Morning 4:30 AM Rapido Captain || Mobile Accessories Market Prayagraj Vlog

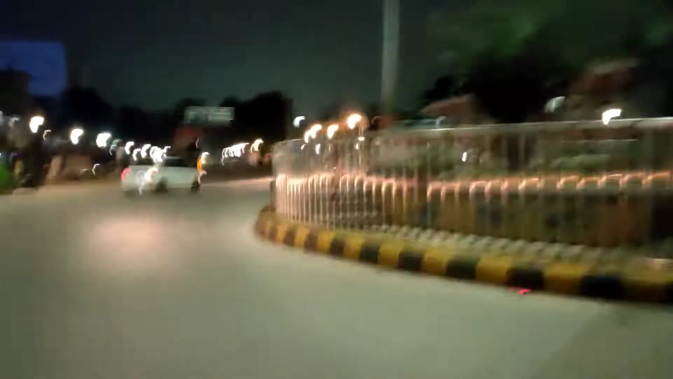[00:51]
चौराहा है, सुभाष चौराहा है जो कि काफ़ी
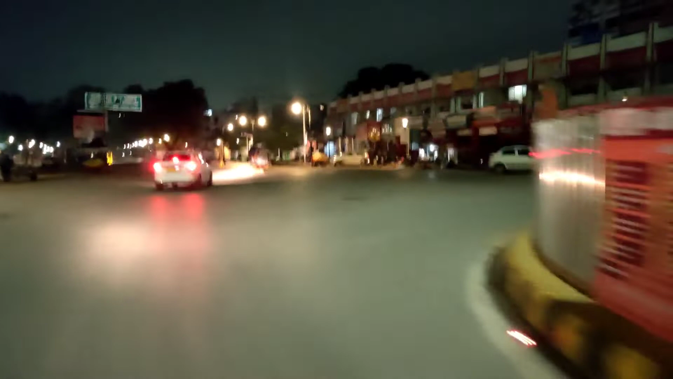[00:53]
फेमस चौराहा है सिविल लाइन का, यहाँ पे भी बहुत ज़्यादा ट्रैफिक रहती है, अभी नहीं है सही है। सामने लाइटिंग का तो बहुत अच्छा सीन हो गया सिविल लाइन में, फिलहाल तो यही है ऐसा सीन है कुछ इंटरेस्टिंग।